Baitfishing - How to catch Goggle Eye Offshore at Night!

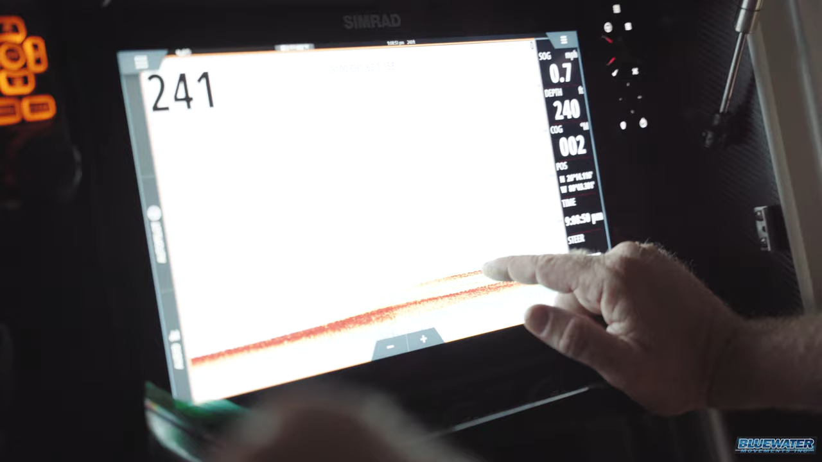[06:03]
So as we're drifting over the bottom here in 240, you can see this structure that we've marked on the bottom here.